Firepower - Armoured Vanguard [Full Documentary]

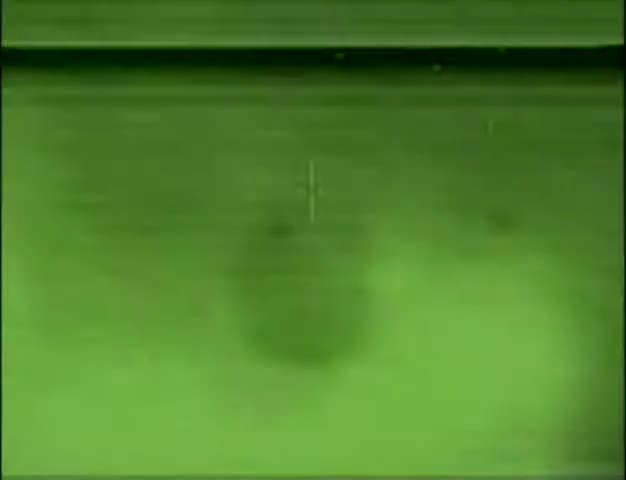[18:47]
The thermal sight allows the gunner to spot enemy tanks even while hidden by darkness or smoke.